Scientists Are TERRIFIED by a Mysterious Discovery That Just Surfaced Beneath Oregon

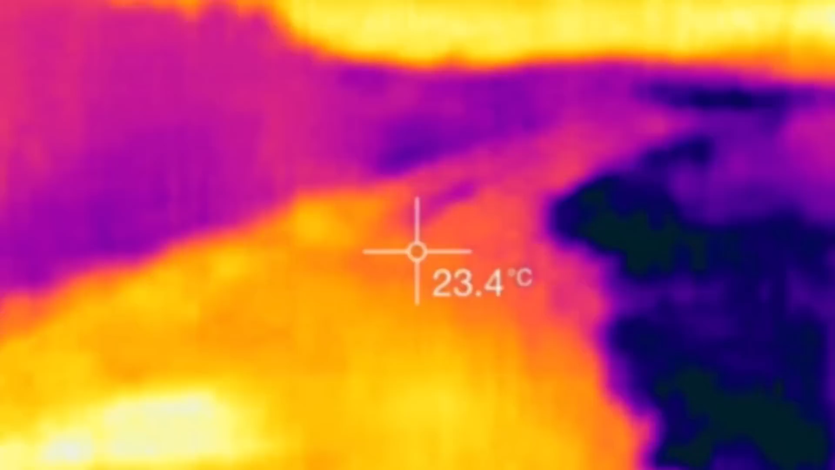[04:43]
On screen: spot 23.4°C
as localized temperatures spiked sharply in an otherwise geologically dormant region.